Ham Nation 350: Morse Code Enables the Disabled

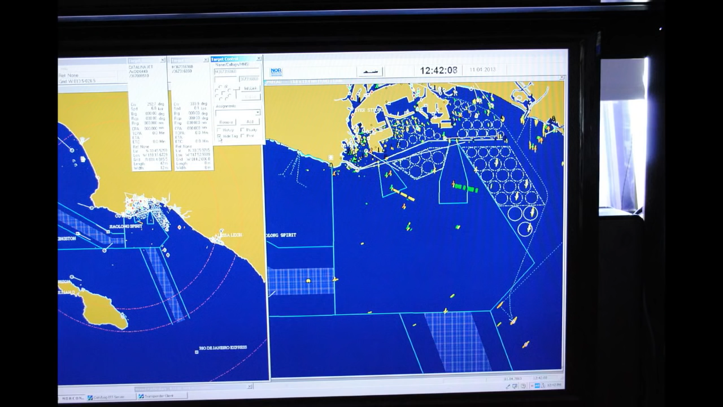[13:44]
This is our big Coast Guard monitoring station here at Point Furman. And on their radars, they're getting images out well beyond what would normally be line of sight.
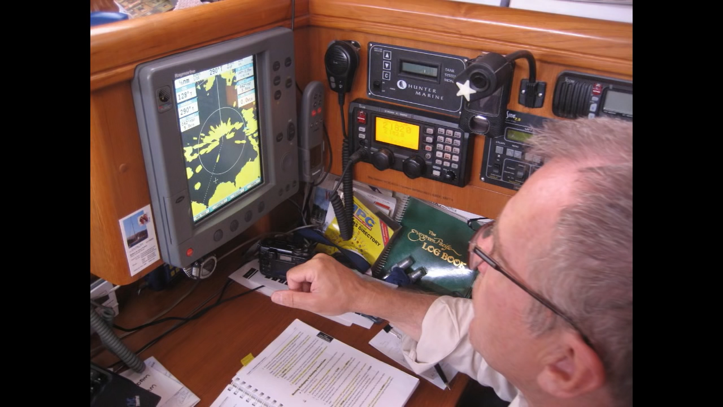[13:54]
Generally, radio waves are going four-thirds over the horizon with a little bit of bending. But microwaves many times will even go further, as seen on this 9 gigahertz marine radar system, causing the radio waves to go a lot further.
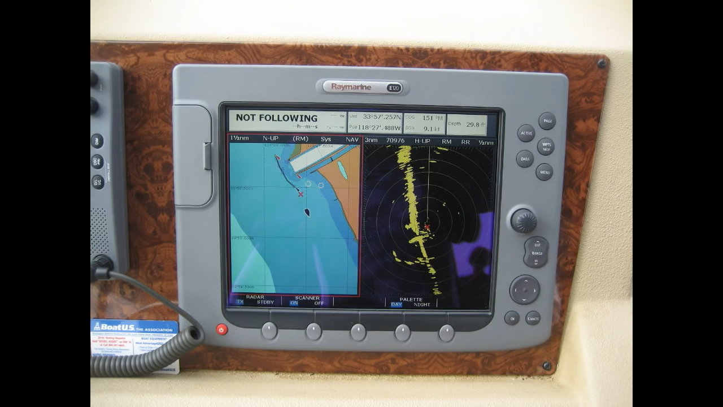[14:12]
And here's another look at radar aboard small boats getting a real boost thanks to that high-pressure system overhead.